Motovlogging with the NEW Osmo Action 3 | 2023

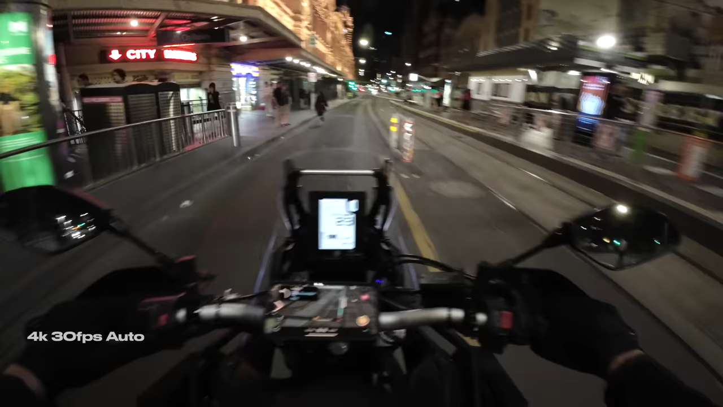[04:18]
But I also noticed the same blurring issue when shooting at night. This was the shutter set to auto at 30 frames a second.
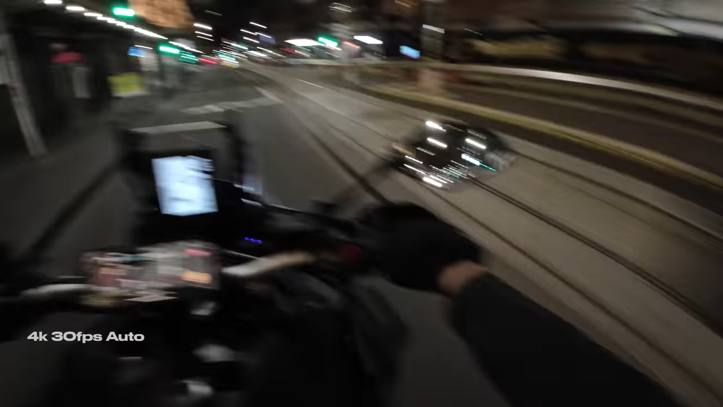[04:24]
And it's not the greatest. This is the first time using the Osmo Action at night and I didn't notice that it was looking so blurry in the tiny screen when I was playing it back. So we'll be releasing a dedicated video on the perfect night settings. We're going to head out there at night and we're going to go through all of them and try to find the best, the best settings. So you can dial that in and boom, away you go. So make sure you subscribe so you don't miss out on that.